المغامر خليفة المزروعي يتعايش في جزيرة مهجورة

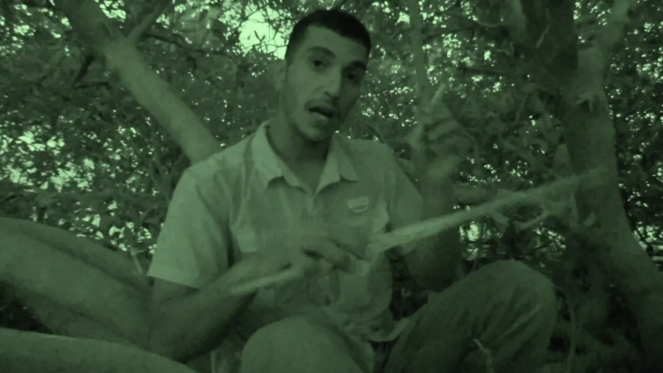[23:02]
باستخدام الحطب والعصا، بنحط الحطبة على العصا بالطريقة هذه، وعقب نبدي ندورها بالطريقة هذه لمدة جدا طويلة.
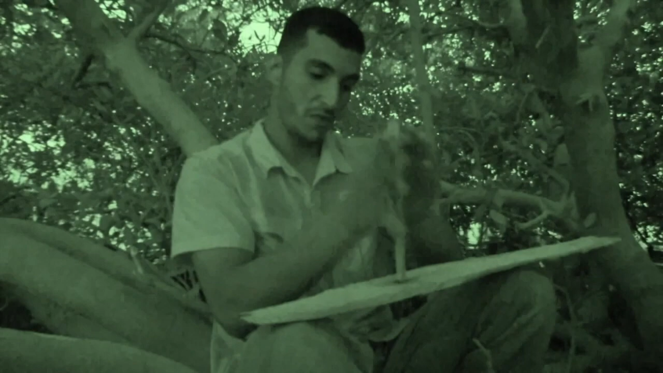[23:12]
بدأت الحرارة عندنا ترتفع على الحطبة الرئيسية إلى ما نحصل القليل من الشعلة، والشعلة هذه بنستخدمها لإشعال القليل من العشب اليابس.
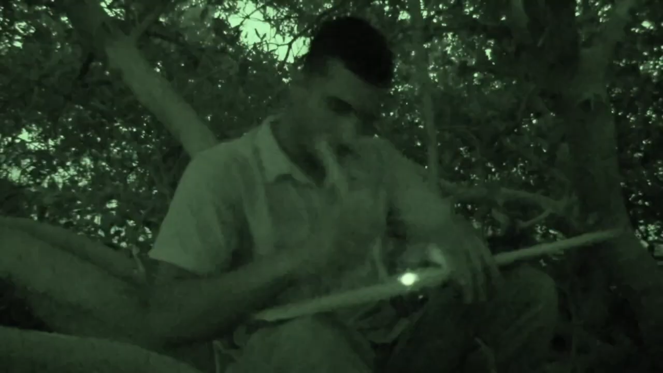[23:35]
بنستخدم العشب هذا ونضع فيه الشعلة البسيطة.